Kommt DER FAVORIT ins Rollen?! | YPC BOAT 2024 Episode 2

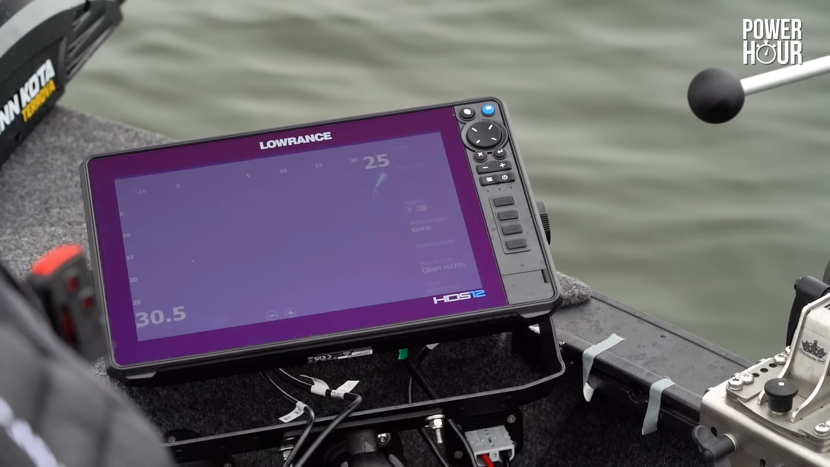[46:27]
Ich habe schon Geber gerichtet hier ins Ufer, aufs Uferseite.
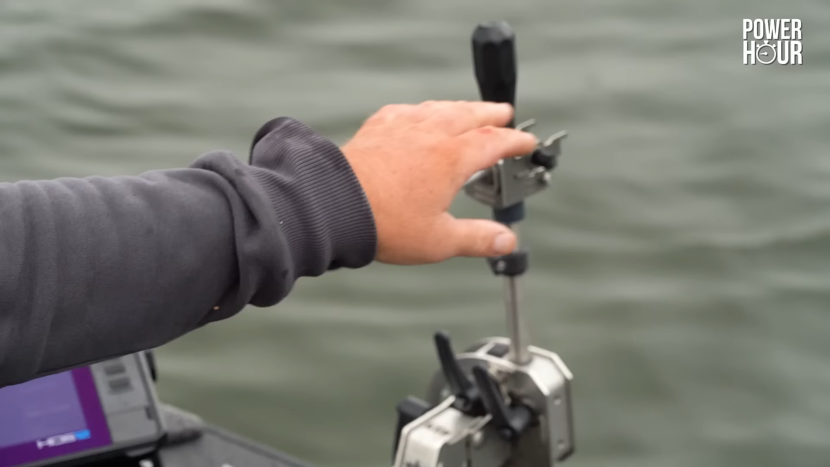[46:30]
Und jetzt kann ich schön mir zuerst schauen, wo die Kante verläuft. Wie zum Beispiel hier sieht man, wie die Kante hochkommt. Kann ich die Tiefe ablesen. Da ist ungefähr 4 Meter, 3,5 Meter tief. Ich sehe auch genau, wie weit ist die Kante von mir entfernt.
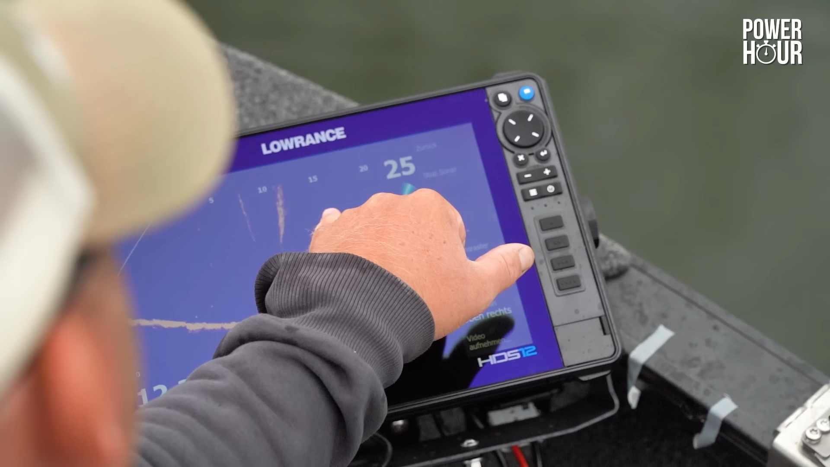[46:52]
Also am 15 Meter fängt das an, hochzukommen.